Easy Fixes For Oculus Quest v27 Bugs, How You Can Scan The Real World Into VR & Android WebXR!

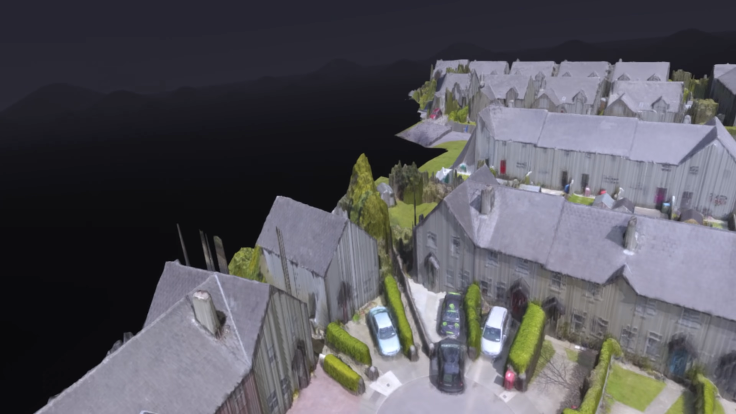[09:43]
a meshing app and boom you have an entire project